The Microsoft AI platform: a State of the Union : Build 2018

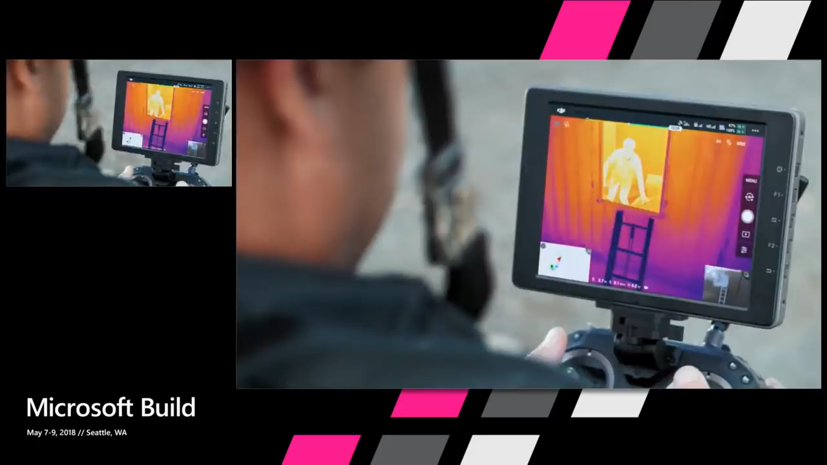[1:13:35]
data on top of thermal imagery And fine tune your real time view.
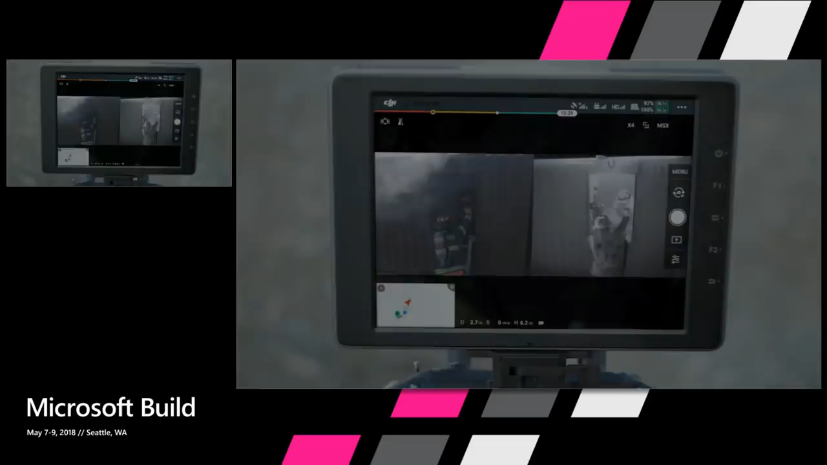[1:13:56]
So the ai here locates the heat and automatically flies the drone And keeps it localized. Exactly.